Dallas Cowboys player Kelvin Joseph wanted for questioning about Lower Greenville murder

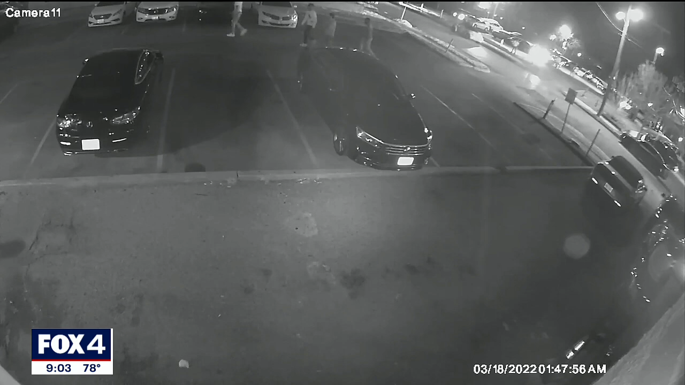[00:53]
And all of a sudden you see that black suspect vehicle riding up the street and shots are fired from that vehicle towards Cameron and his friends.
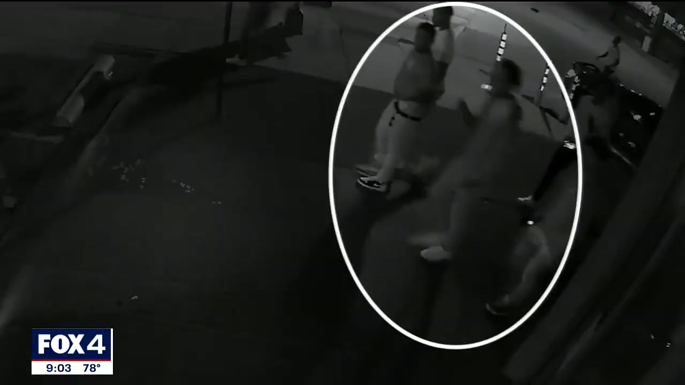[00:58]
Dallas police say surveillance video shows a man smoking and walking past 20-year-old Cameron Ray and his friends.
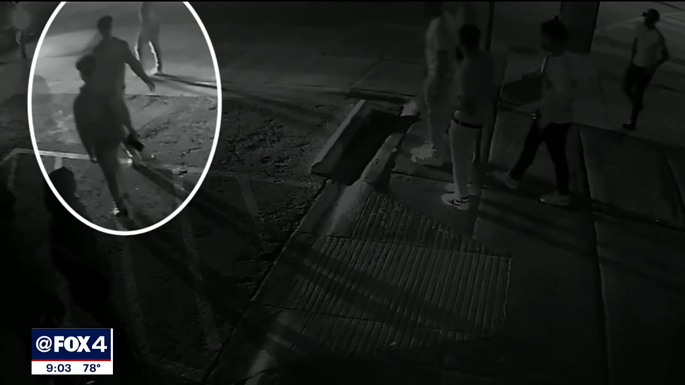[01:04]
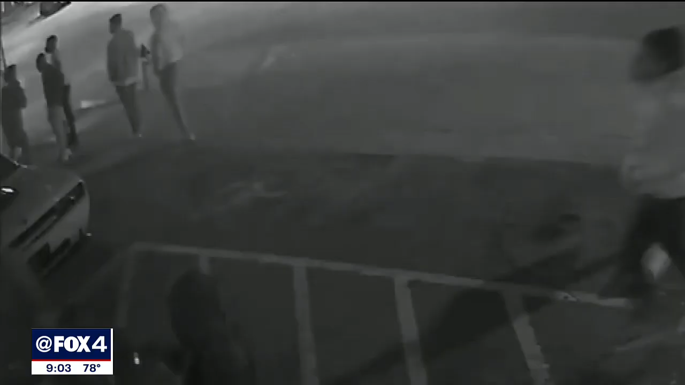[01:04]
Something was said and a fight starts. Police say Ray and his friends did not start the fight. Ray was shot and died from his injuries. The surveillance video shows the dark-colored vehicle, but police don't know who the driver or gunman was. We now know Kelvin Joseph was in the vehicle.
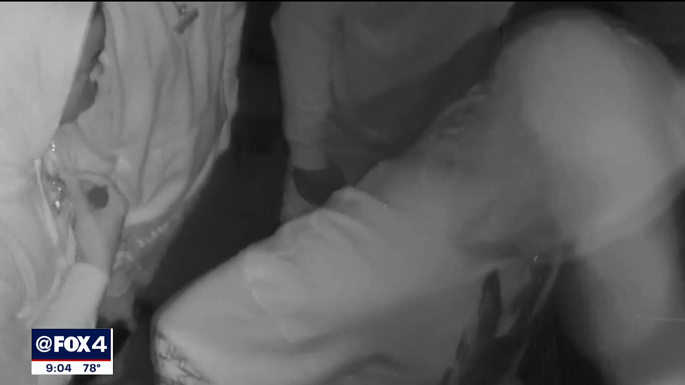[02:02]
They had jewelry on. I need you to look at some of their medallions and see what it spells out. I need you to look at their faces and look at the group of people
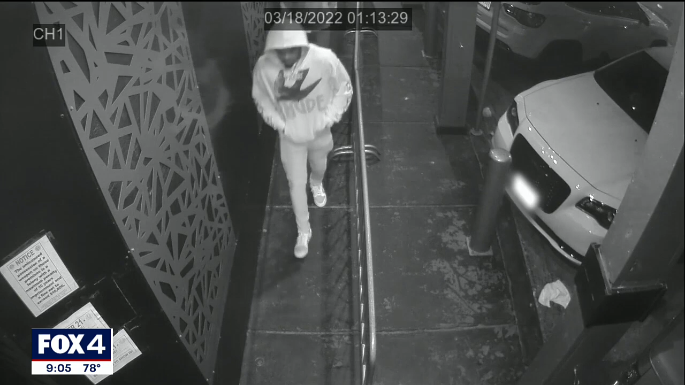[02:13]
that were together themselves because if you know somebody in that group, then you're going to know the rest of them.